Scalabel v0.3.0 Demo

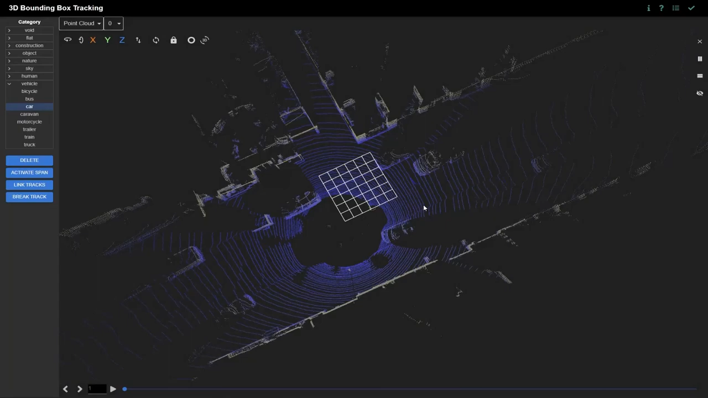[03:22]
To navigate around the point cloud, you can use the W, A, S, D keys for translation, or use the mouse to change the perspective.
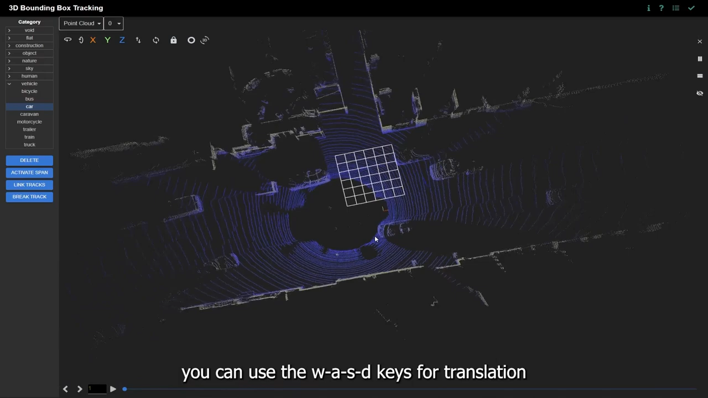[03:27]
You can zoom in or out by simply scrolling.
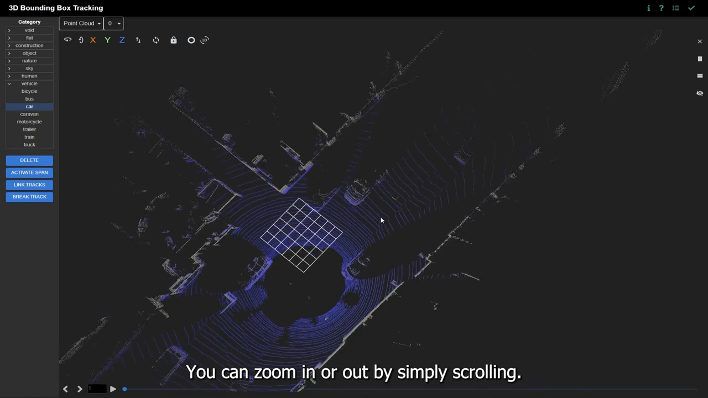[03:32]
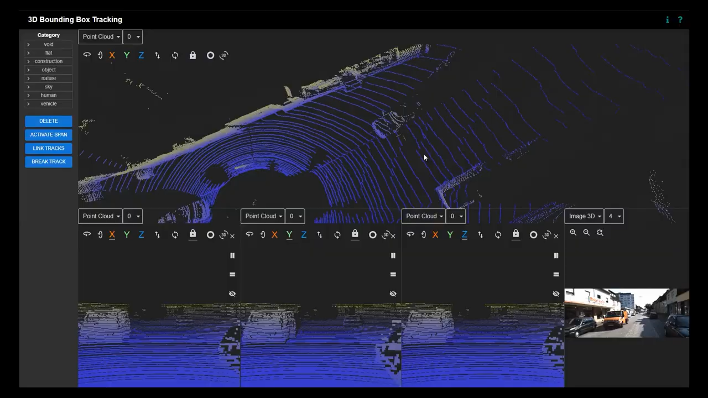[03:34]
To generate a 3D bounding box,
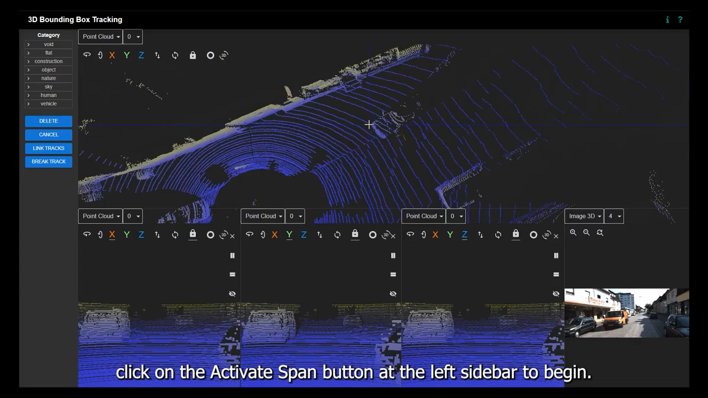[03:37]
click on the Activate Span button at the left sidebar to begin. Only four clicks are needed to define the box dimensions.
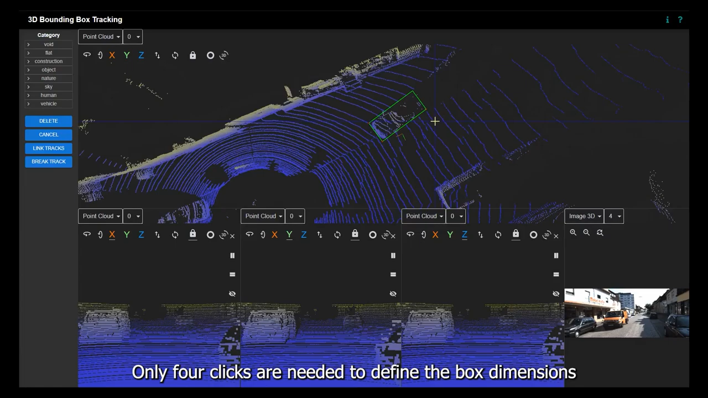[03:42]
To change your view during annotation, you can pause and unpause by pressing Q.
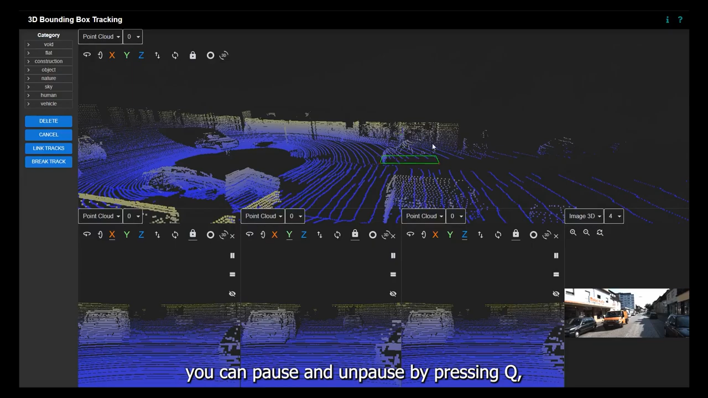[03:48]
Then, press, space, to create the box once you are finished.
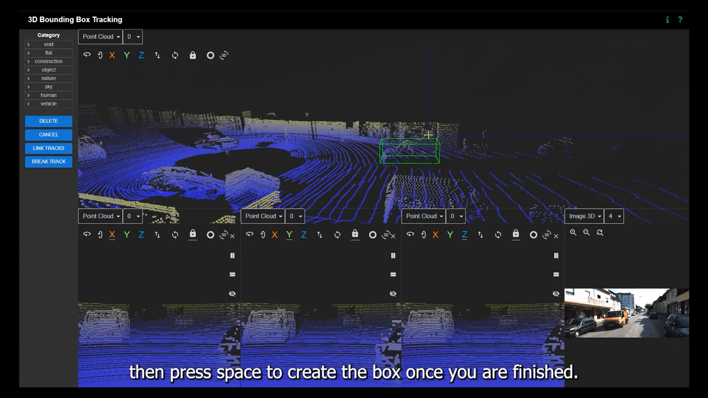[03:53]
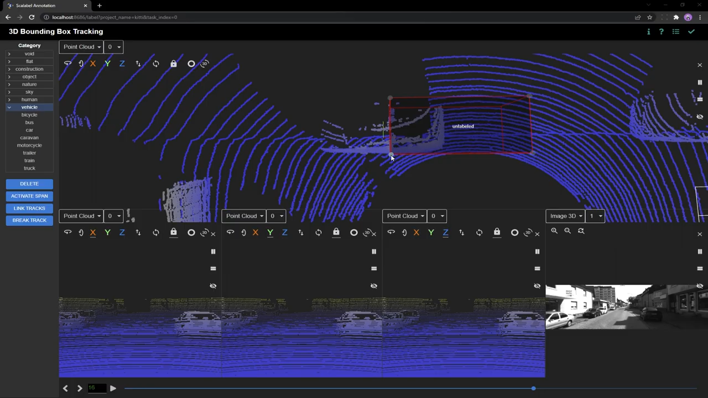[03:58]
For 3D bounding box tracking, once the first frame has been annotated,
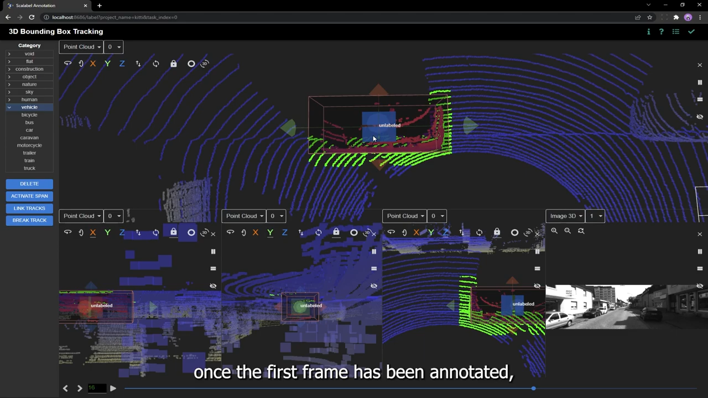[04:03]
you can move to another frame and adjust the bounding box accordingly.
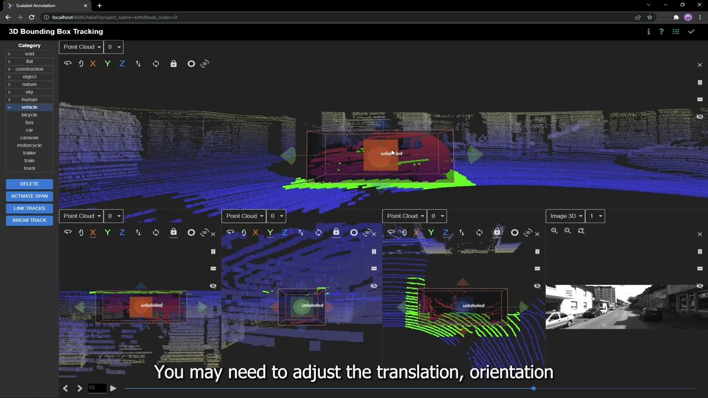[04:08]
You may need to adjust the translation, orientation, and scale of the object.
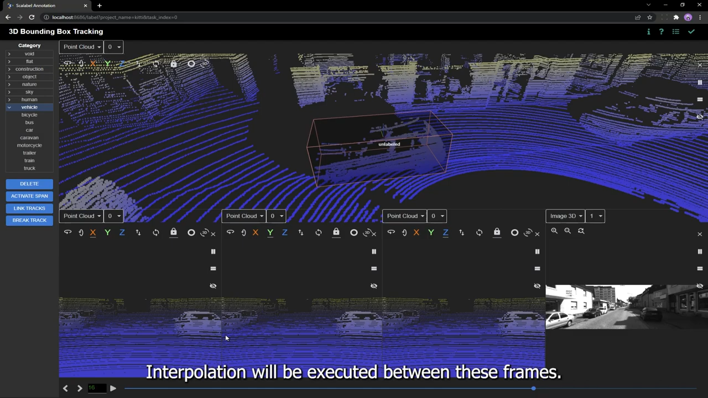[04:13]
Interpolation will be executed between these frames.